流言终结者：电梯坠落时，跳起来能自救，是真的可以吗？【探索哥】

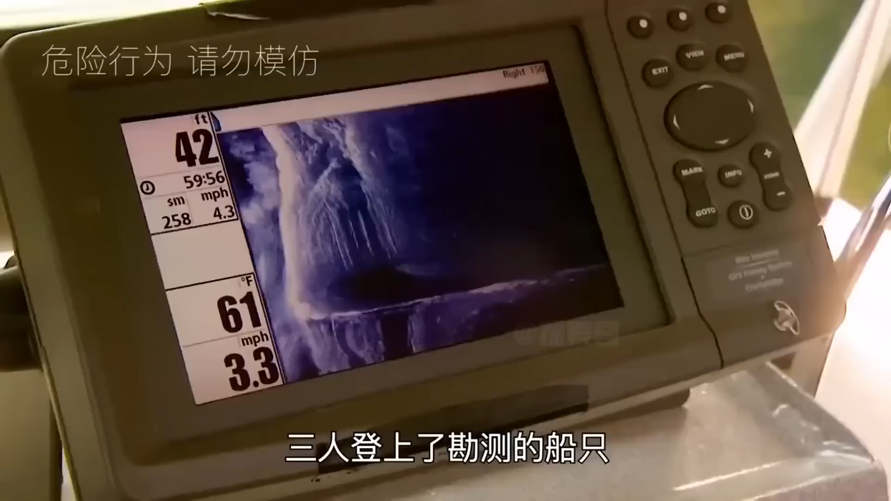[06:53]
On screen: depth 42 ft, water 61°F
测的船只在一期的扫描下他们发现这里的湖床由南往北逐渐升高